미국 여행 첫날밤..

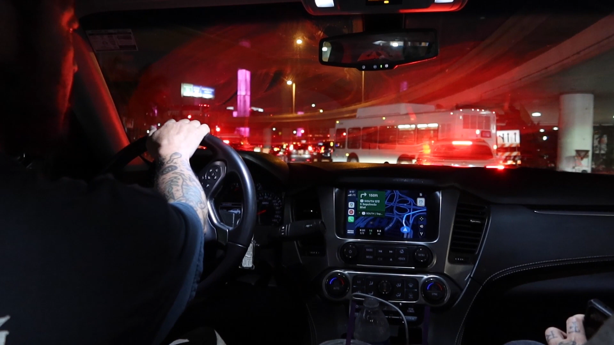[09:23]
우회전. 야, 150피트 우회전이 여기가 맞아? 아, 아니다. 저 앞에 우회전. 여기 맞는 거 같아. 봐. 램프에 진입하세요. 램프. 피트 그거를 밑으로 차서 밀고 있다. 오, 미국 뜨거. 어, 여긴가? 아, 일단 가봐.
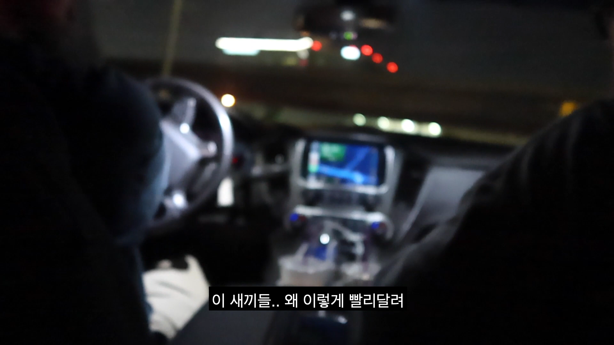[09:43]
왜 이렇게 빨리 다녀? 어, 존나 빨리 다녀. 누구야? 차들이 존나 빨리 다녀. 가속 카메라가 없어서 경찰이 다 잡는데. 그렇다고 조심해야 된다. 아, 이게 해.
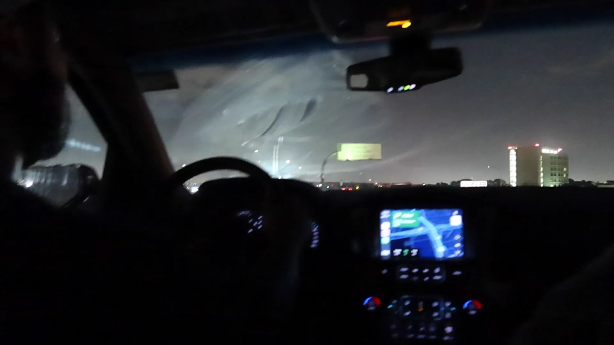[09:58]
해가 어느 정도 떴을 때 우리가 첫 차를 딱 끌고 나갔어야 되는데, 그치?
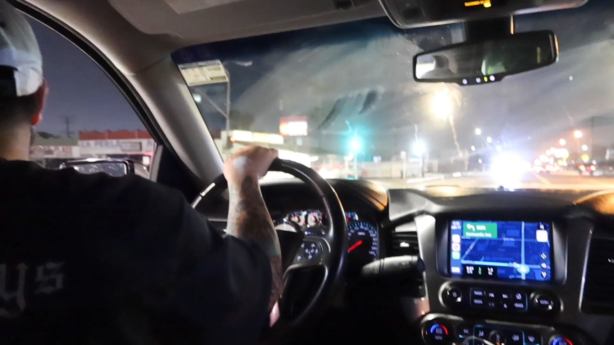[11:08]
아니 이거 76이고 되게 많이 본 주유소.
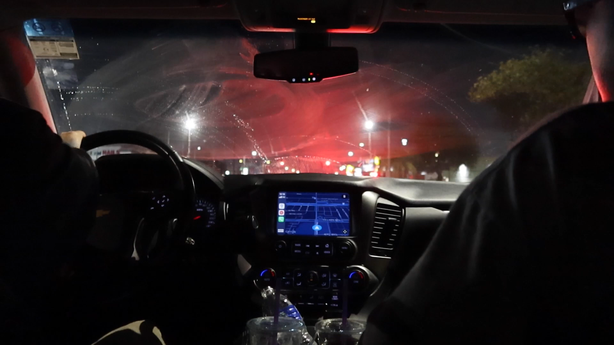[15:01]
뭐 이렇게 있다가 뭐 먹을 거 없으면 맥도날드나 사 가고. 얘도 뭐 테이크아웃은 하는 것 같았구만 지금. 합주적이다. 웬디스인가? 한국이나 받을 거 없어.
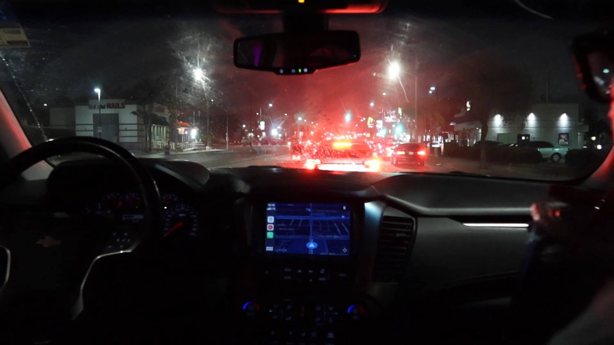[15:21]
미국도 절거 타는 애들이 음악 트리프 타는구나.
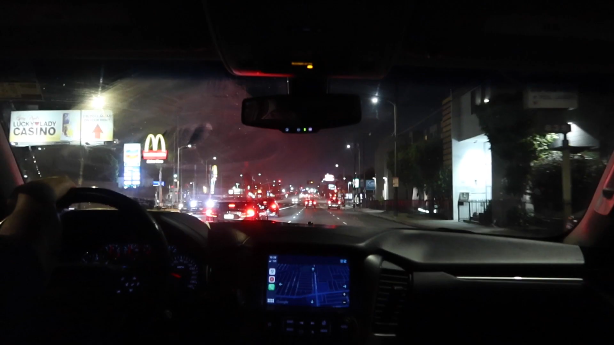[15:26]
저기지? 인더박스. 맥도날드 먹어보는 거보다는 저게 낫지 않아? 아, 아까 그 뭐 이유가 있을 거 아니야. 뭐.